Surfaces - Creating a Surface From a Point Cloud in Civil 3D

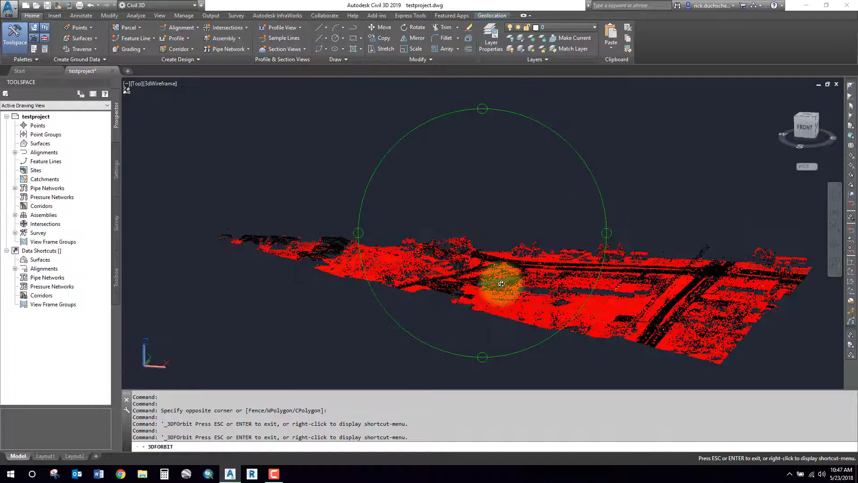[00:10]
all right everybody now's the time to create our surface from the point cloud we've imported into civil 3d so you can see I've got my point cloud available there and now I'm simply going to just create a surface from that point cloud by going to my home button or sorry my home tab on my ribbon and under the surfaces section we're gonna select create surface from point clouds go ahead click that and it'll ask you to select a surface so you have to move your mouse around until you can find the boundary edges select it and it'll take you through a wizard so you can give your project
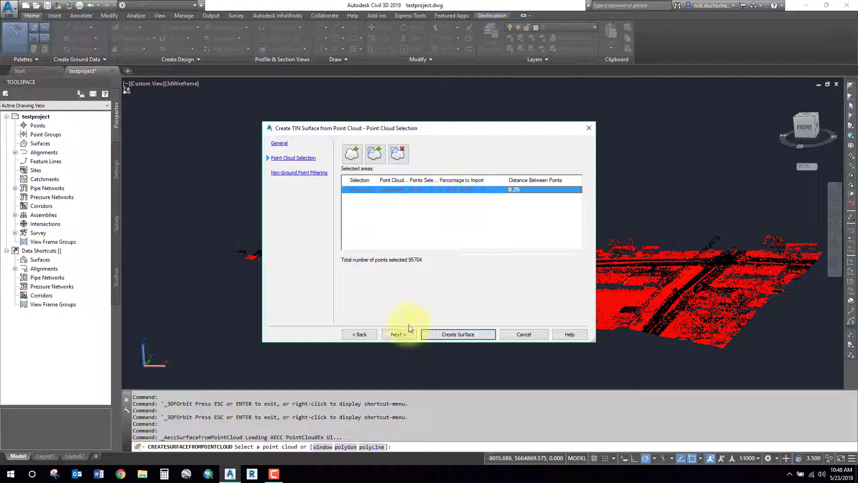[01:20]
of points that it's bringing in and the higher number the higher the percentage so you can filter out points quickly and easily that way select next if you have a full earth surface something like I'm seeing here then you can go ahead and add in one of the filtering methods by specifying a different method here if it's a bare earth surface then you should just go no filter and just for speed I'm going to select no filter and
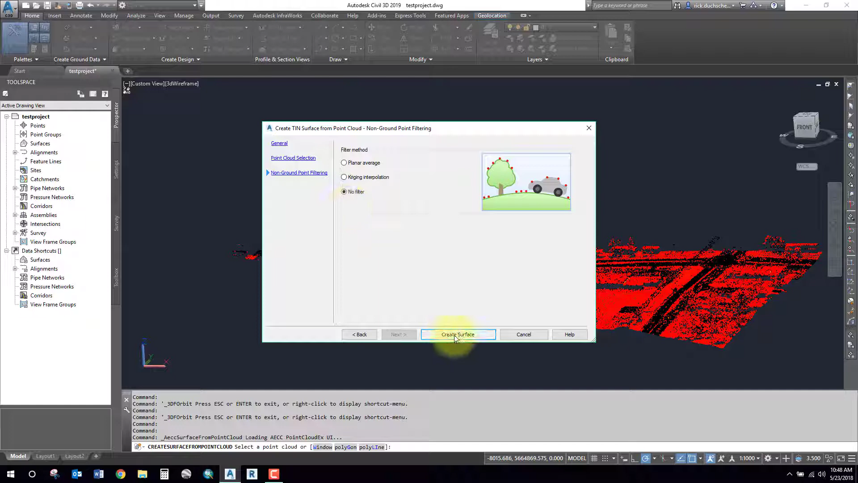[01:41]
then I'm going to go create surface and what will happen is that your surface will be processed in the background you'll see a little cloud back here and we'll just wait for that surface to finish up and a pop-up comes up and says that the surface has been created successfully and it gives me some warnings here so it's just telling me there was a few duplicate points which it's removed and that's that's fine with me and you can check out in the prospector tab under the surfaces section
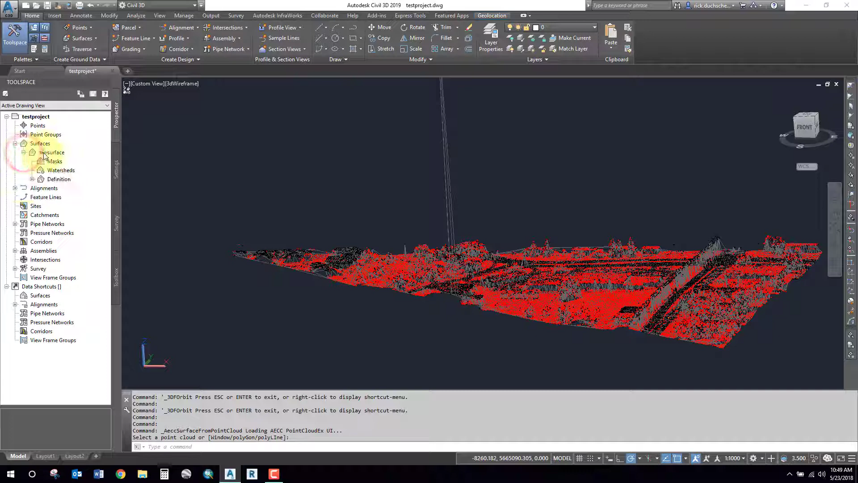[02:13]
you can check out your surface and then go ahead and check out some surface properties and go into the statistics and find things about number of points that were used how many triangles surface area that kind of stuff
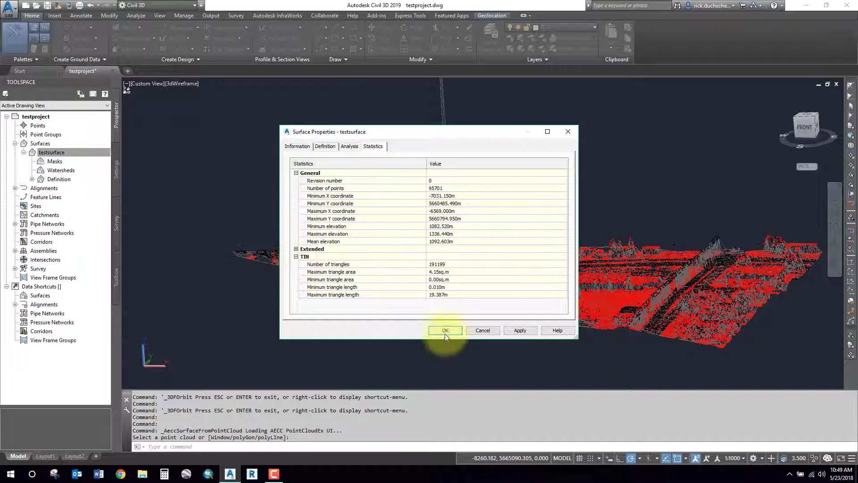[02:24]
so you can determine some information there now once you've built your surface you probably don't need your point cloud anymore so you can detach the point cloud what you should do first though is create a snapshot of your surface so if you right click on the surface name select create snapshot and that way we can safely now detach the point cloud and that surface will
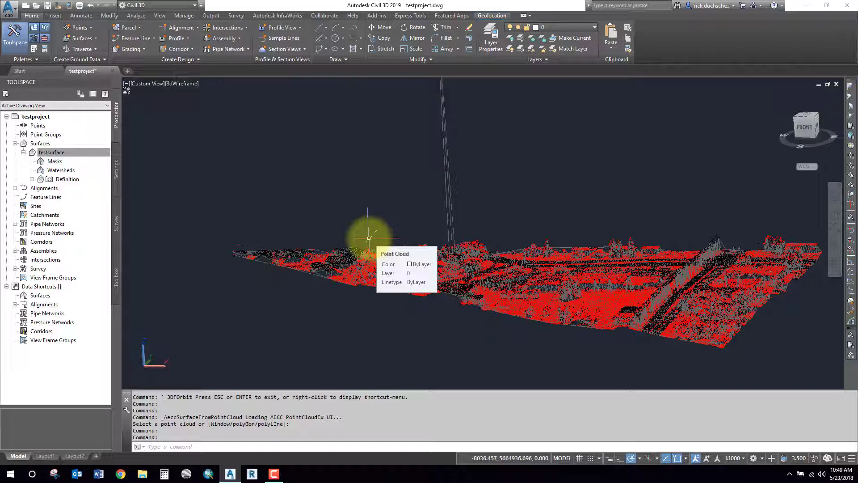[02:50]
still remain intact and we can still add data or edit it from here on in but it will save that point cloud information and if you move your mouse around so you can
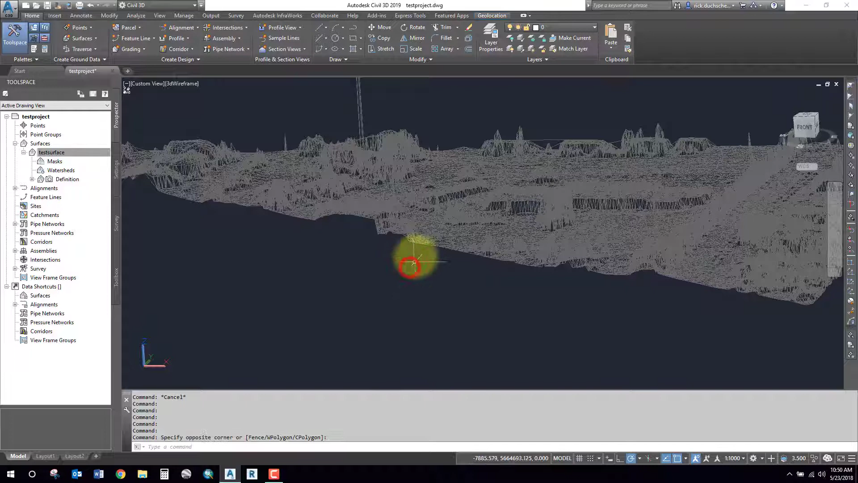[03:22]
in go in and edit any bad points like this large point here don't forget to save your drawing on the
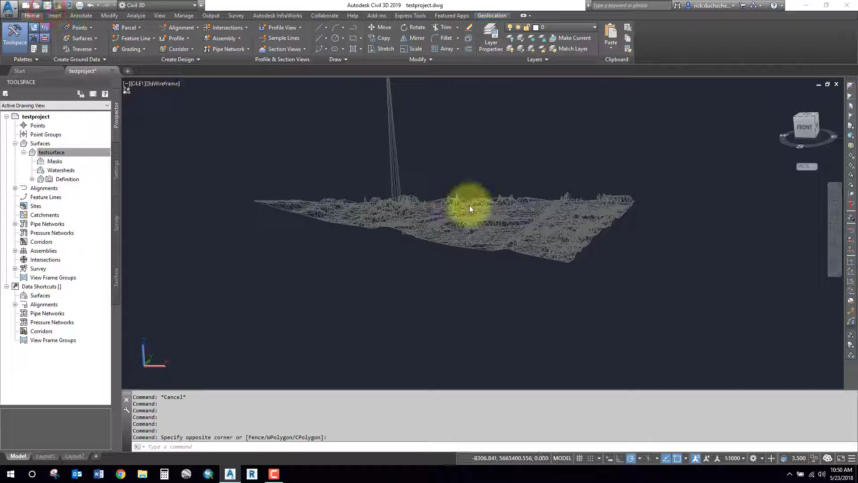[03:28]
way out and that's how you create a surface in civil 3d thank you bye